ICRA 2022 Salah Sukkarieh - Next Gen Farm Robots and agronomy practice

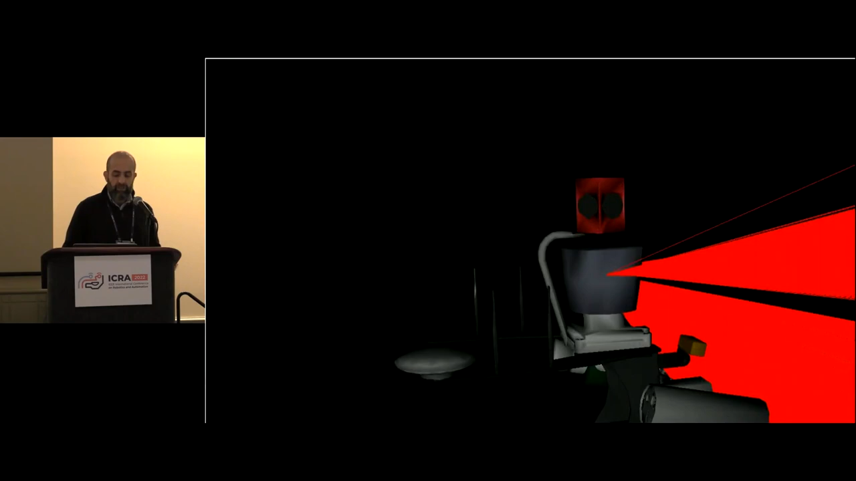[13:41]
When you start looking at 3D architectures, you have a much more significant problem, right?
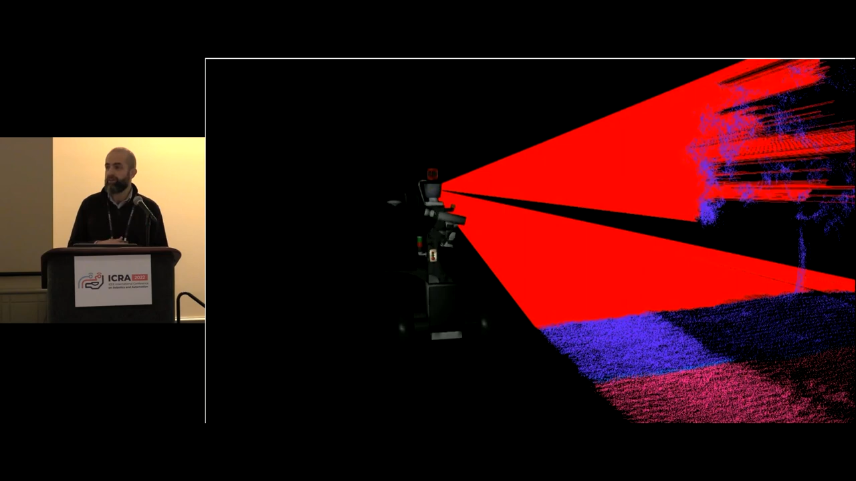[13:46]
You can't penetrate, like you probably use something like radar or something to penetrate through the trees, but generally speaking, all you're seeing is the volume of the outside parts of the tree.
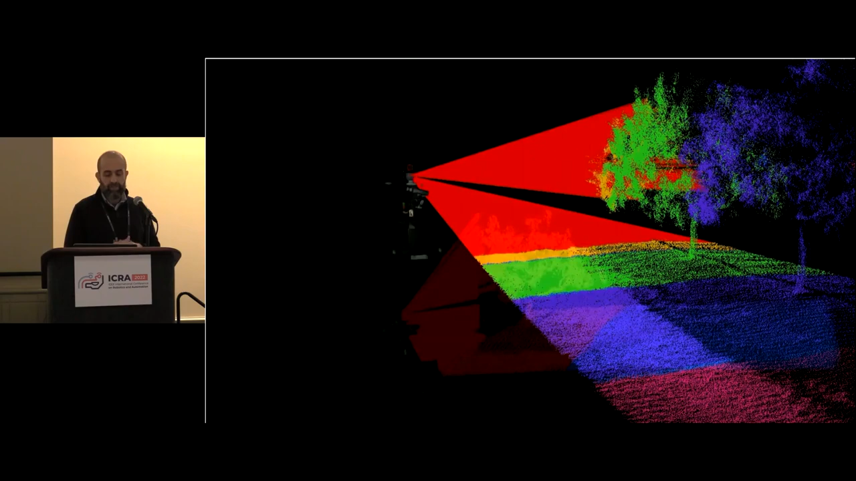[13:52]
And that's a critical element. A lot of tree crop, a lot of the tree crop industries now are starting to move away from 3D architectures into trellis 2D architectures.
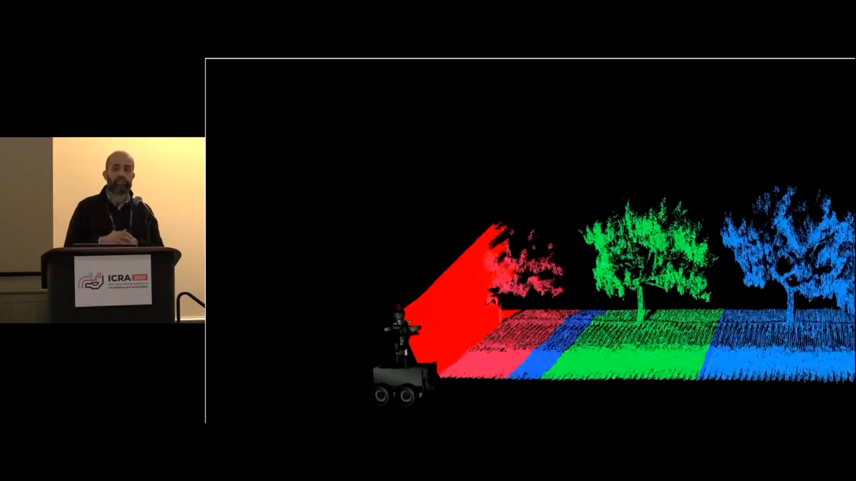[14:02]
And the principal reason why they're doing that is because of the future of automation. They can see where the value of automation is in that. And so you're starting to see apples, avocados, nuts even growing on these 2D architectures.
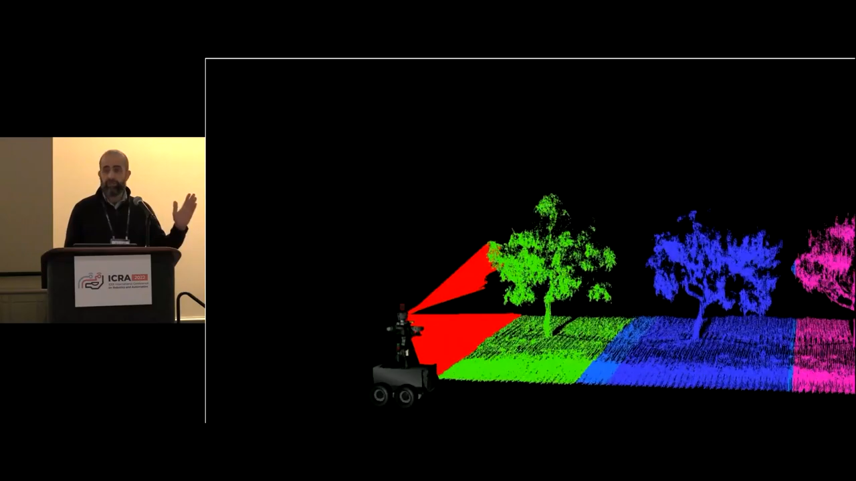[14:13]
But if you start to build up, this is some of the latest work that we had, which was, in this case here, this is a mango plantation.
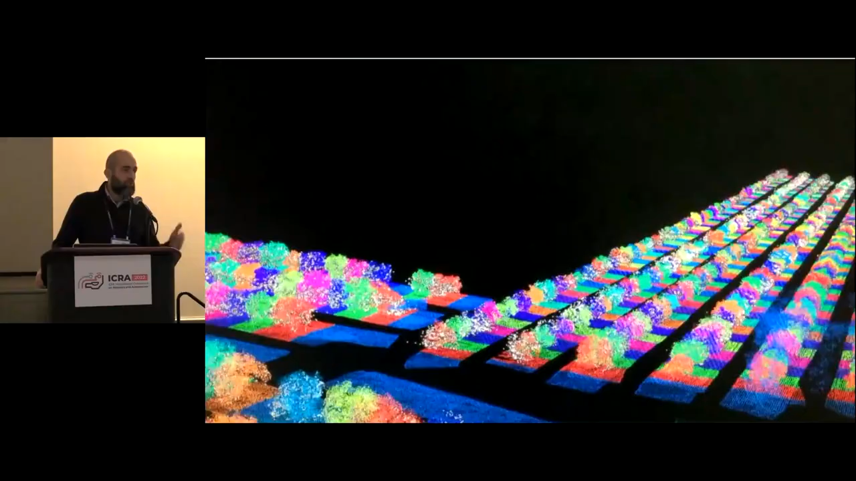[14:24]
Your robot was running up and down a couple of hours across a 20-acre lot of land using the same visual imagery and laser imagery, building up volume estimates of the tree, and then doing a yield estimation of individual mangoes. And what's critical here is that for certain varieties, you can actually, there's a correlation between the surface density and the volume density of the fruit. So if you've got the volume of the tree and you can actually count the number of fruit that you see on the outside, you can estimate how much fruit that whole tree is carrying to about 95% accuracy in these mango firs.